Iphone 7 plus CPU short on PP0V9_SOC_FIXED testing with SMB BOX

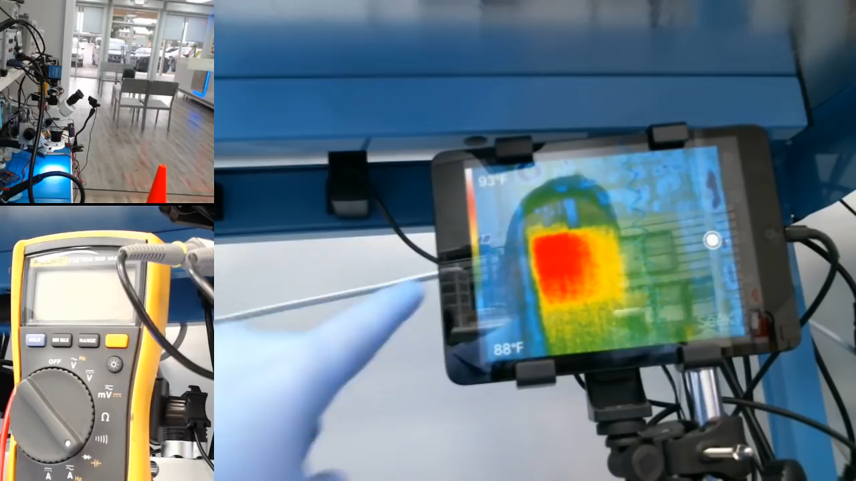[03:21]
On screen: scale top 93°F, scale bottom 88°F
we're going to give it power and I can see the CPU is getting hot. Puedo ver que el CPU se está calentando. But the interesting part of this is, let me show you here. You can see there. Ya, you can see there. Ya, perfect. Ok. But, one of the most important thing here is,